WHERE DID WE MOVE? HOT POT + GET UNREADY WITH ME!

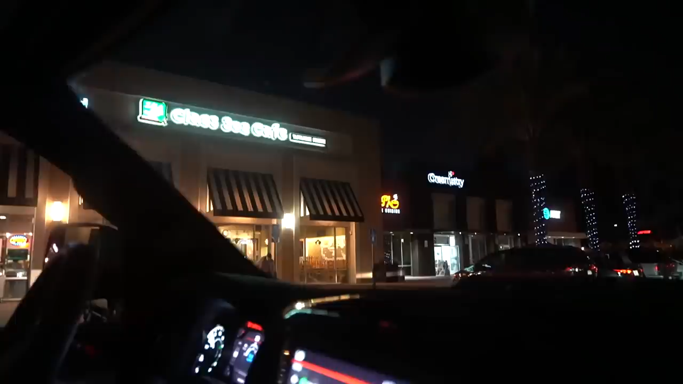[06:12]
creamistry is open i saw someone get their ice cream they just bring it to you on the outside